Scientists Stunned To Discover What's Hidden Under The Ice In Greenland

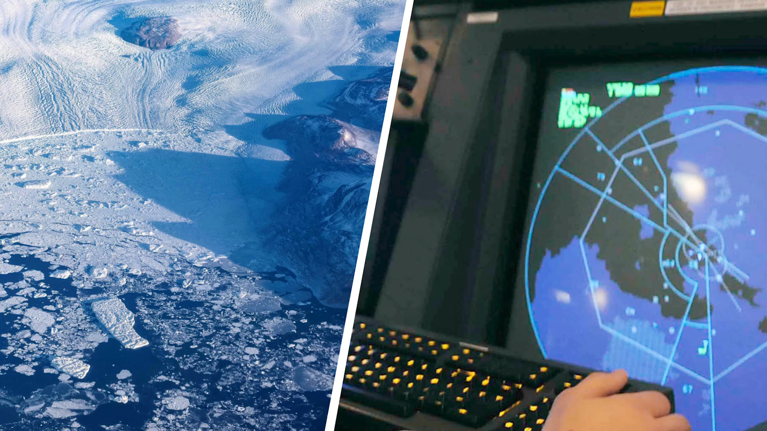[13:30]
Researchers have used radar equipment to peer beneath the ice to uncover these sculptures.
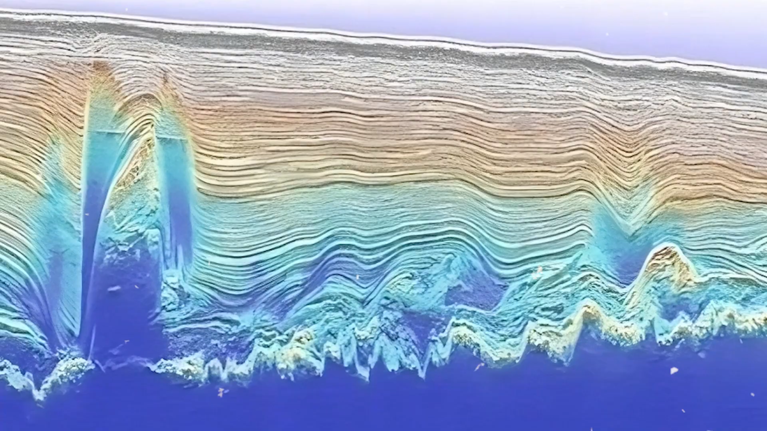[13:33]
Evidence of these jelly roll sculptures appeared for the first time in 2010.